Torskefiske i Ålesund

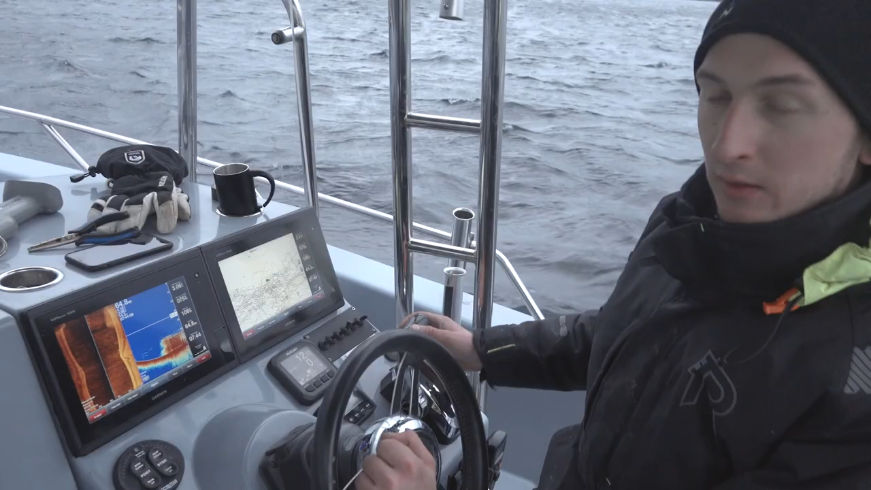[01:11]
Det er jævlig bra med fisk her. Da har vi bunnlinja som følger her, og alt over bunnen er fisk. Fra stimen her er mange tonn. Dette er mye fisk. Se her. Brutale mengder. Nå må vi fiske.